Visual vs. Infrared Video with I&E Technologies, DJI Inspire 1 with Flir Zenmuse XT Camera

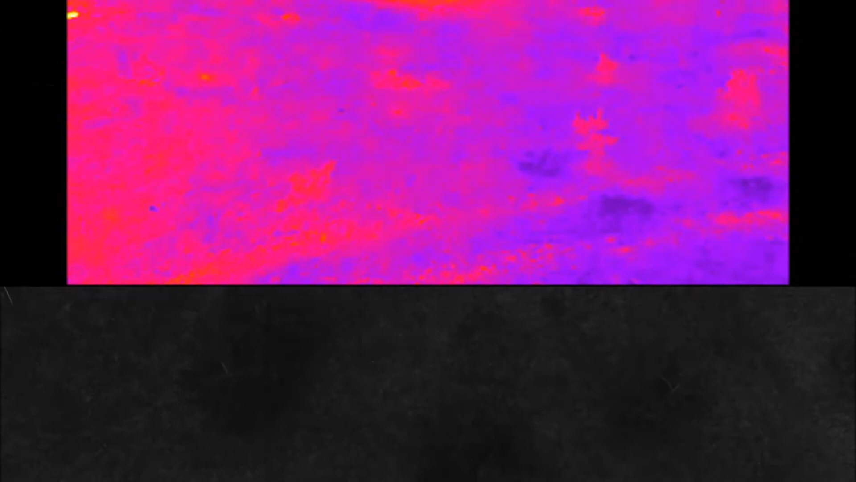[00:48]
between the delta in the environment and the target that you're looking at so if we're looking for a person in this application uh there's going to be a greater contrast between their body heat and the surrounding area that they're hiding in so the first video will be in in visual and
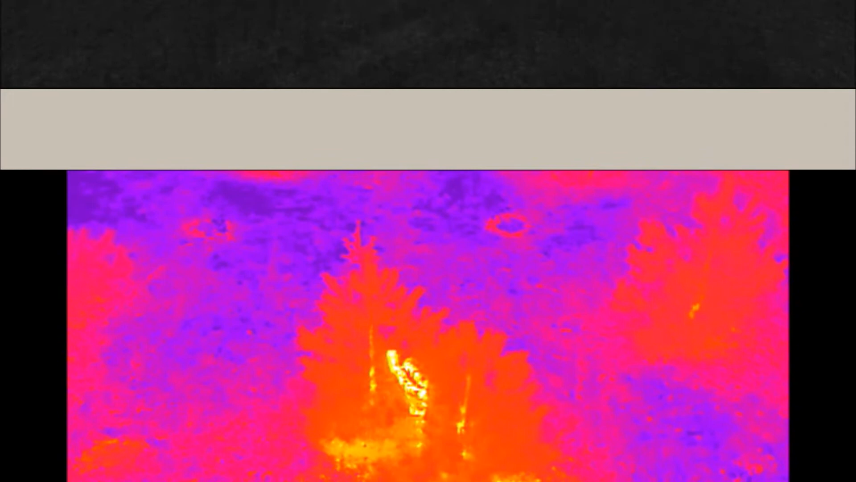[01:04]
you're going to see that when i hover over this first set of pine trees um you're going to see that even
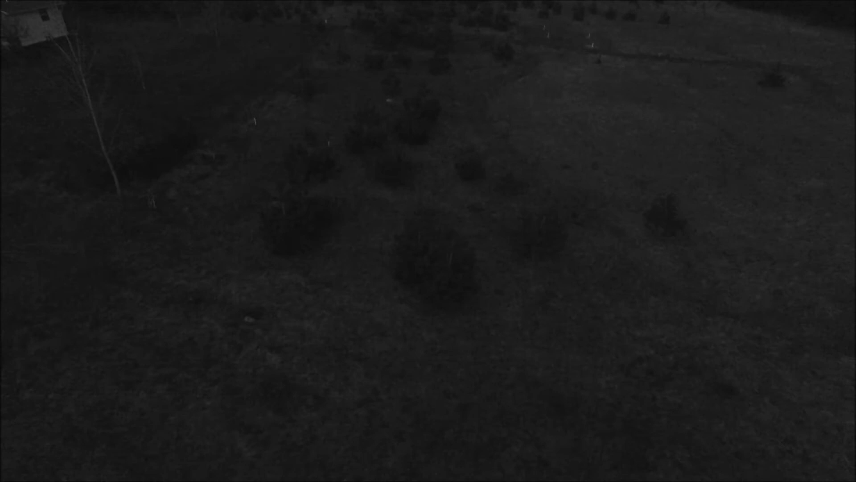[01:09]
though i know where the target is i can't isolate that target i can't see uh him or her and then when we switch over to the infrared camera uh you're going to see
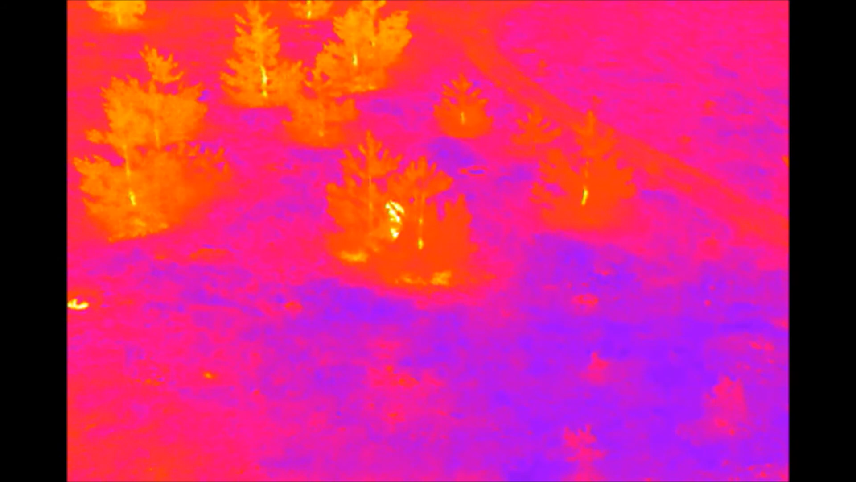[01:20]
plain as day right away uh that you have some kind of an outlier uh in in
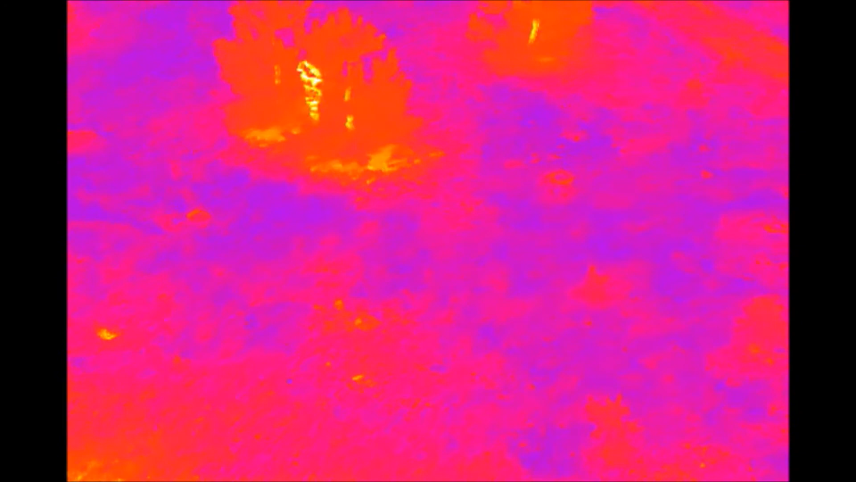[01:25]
abnormality in that clump of trees and then you're going to see obviously that it's my
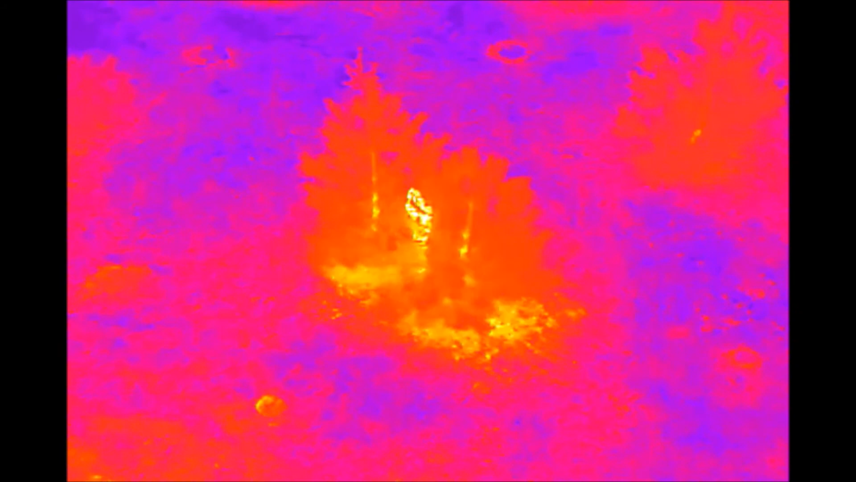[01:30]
wife hiding in the pine trees so i hope you guys enjoyed the video it's a very quick example of why to use infrared technology